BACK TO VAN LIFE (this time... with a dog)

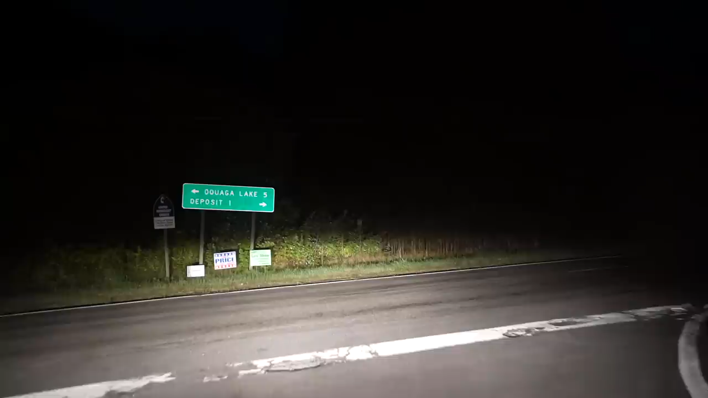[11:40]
always a little sketchy when you roll in really late at night whoever left this